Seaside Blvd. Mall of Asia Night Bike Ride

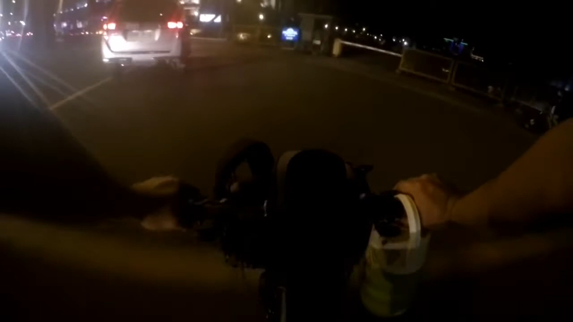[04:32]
conrad hotel conrad hotel sarap ng hangin lamig makakarelax makakarelax yung hangin man lalo na sa BGC ma solid